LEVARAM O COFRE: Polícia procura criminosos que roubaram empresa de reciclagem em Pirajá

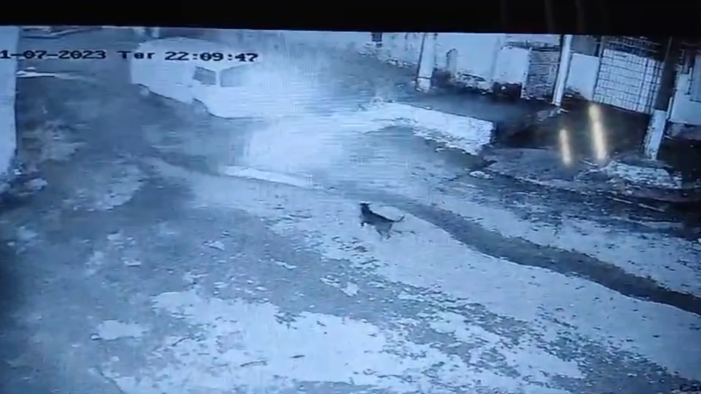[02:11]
Eles arrombaram essa empresa. Utilizaram, como nós já falamos, uma Kombi branca. Olha só o buraco que eles fizeram na parede. Utilizaram provavelmente ferramentas, correto?